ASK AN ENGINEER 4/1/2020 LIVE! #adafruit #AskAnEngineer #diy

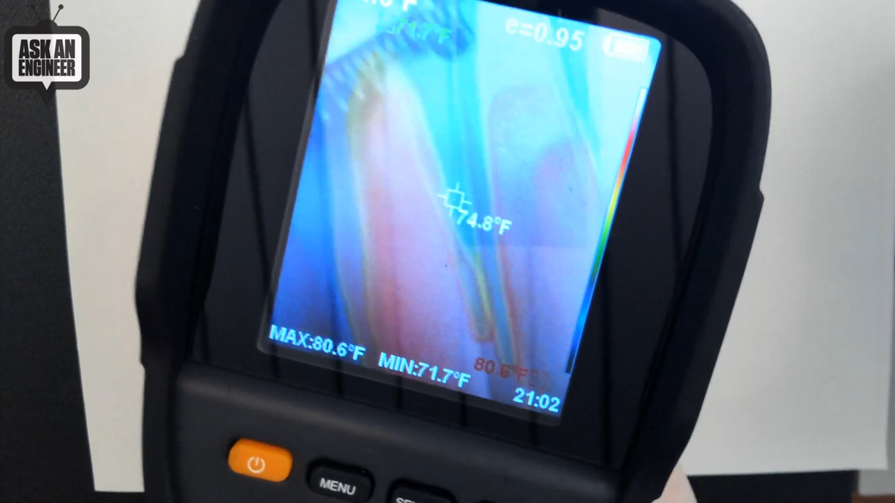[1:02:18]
On screen: spot 74.8°F, max 80.6°F, min 71.7°F
And you can see Lady Ada on there. But, you know, it's not meant for...
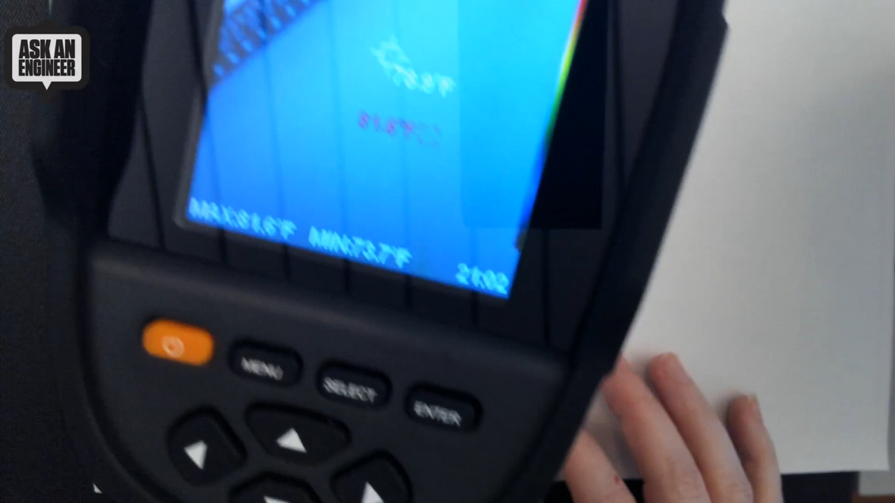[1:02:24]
This is meant for equipment and temperatures and high temperatures and low temperatures. It's not meant for the very specific range for humans.
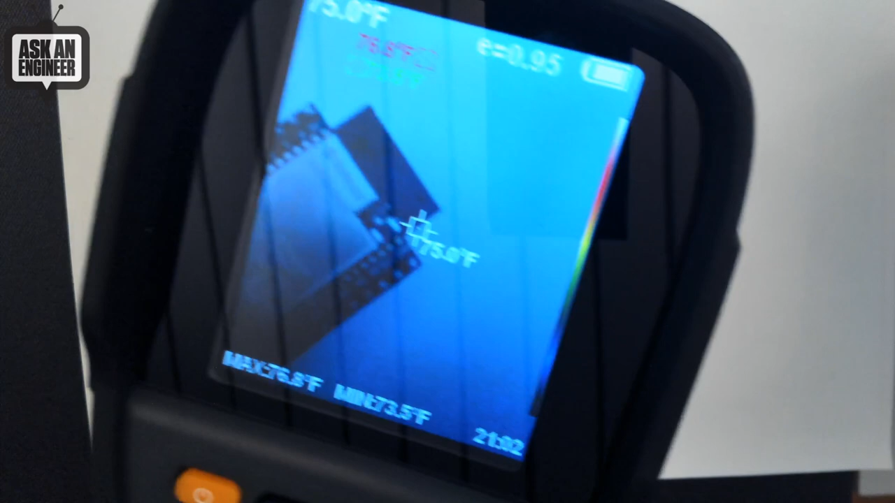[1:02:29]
And then when you hit this, boop, takes a photo. And so you can save it.